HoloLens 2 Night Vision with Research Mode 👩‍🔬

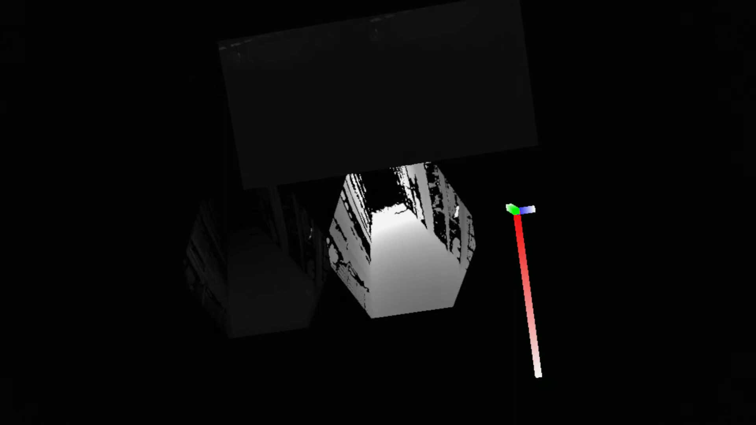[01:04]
But if I walk inside here I can still walk easily because I see the kind of depth data and active IR and